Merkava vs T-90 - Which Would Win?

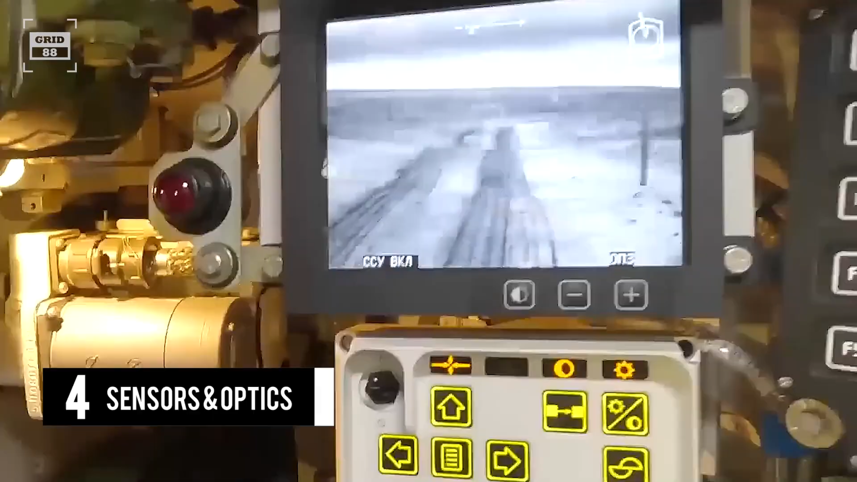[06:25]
All these sensors unlock the sharp shooting capabilities of the gunner.
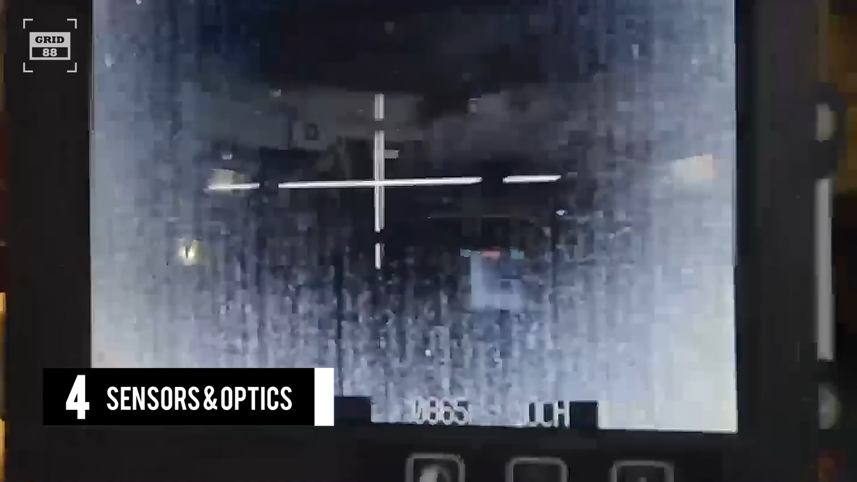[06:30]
The tank is outfitted with a day and night rangefinder for missile guidance and conventional rounds. The system is fitted with an armament stabilizer and sensors to gauge the wind's direction and speed for accuracy.